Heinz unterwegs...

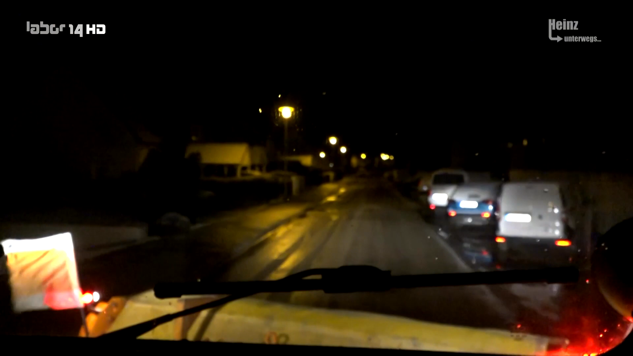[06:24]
Kaum einer ist schon unterwegs. Im Wagen läuft die Heizung auf Volllast. Hoch konzentriert geht es die engen Straßen im Wohngebiet entlang.
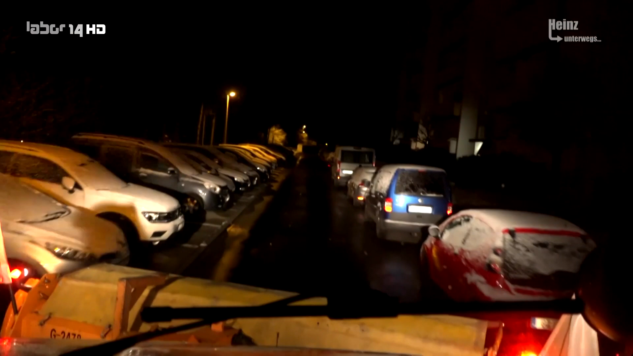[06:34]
Jeder möchte bei diesem Wetter freie Straßen. Doch keiner denkt beim Parken an die Breite des Winterdienstes.
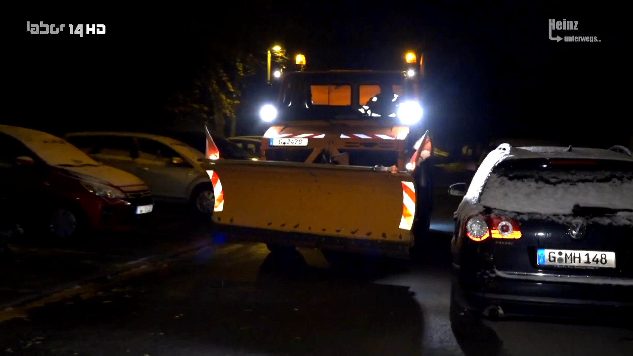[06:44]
Weiter geht es ins Zentrum.
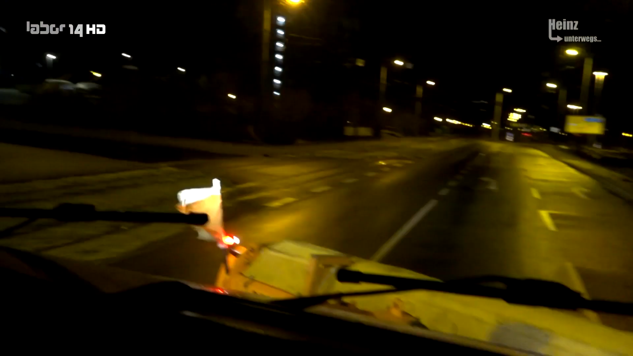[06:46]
Auch hier kaum eine Seele unterwegs.